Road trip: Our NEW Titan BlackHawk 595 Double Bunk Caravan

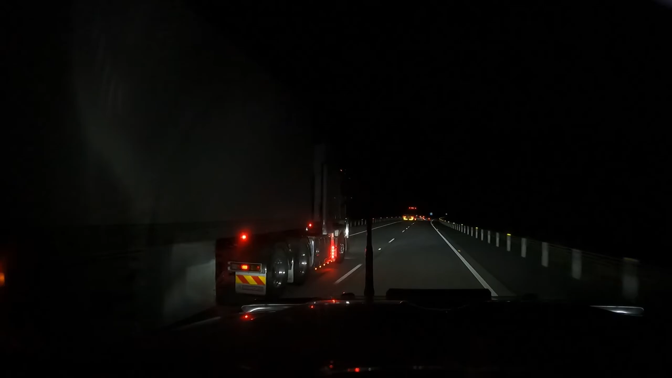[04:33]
so that's sitting so steady as you pass a couple of trucks going 110 this is 110 zone um not really affected really at all by those the trucks there's no wind coming off them that's uh that's affecting us that's for sure